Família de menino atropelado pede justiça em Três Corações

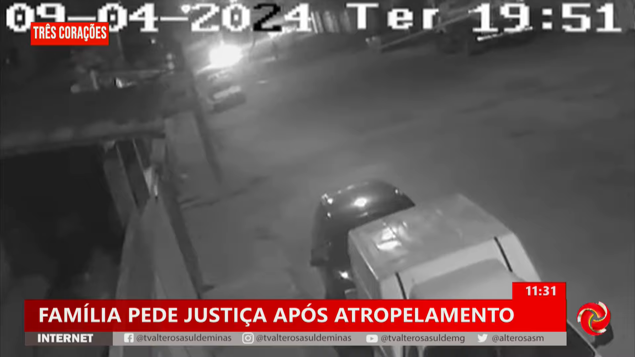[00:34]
Quando um carro passa, com um farol alto pelo local, Pedro Henrique Francisco, de 15 anos, brincava bem aqui, na Avenida Maria Rita Scalione, no bairro Nossa Senhora Aparecida.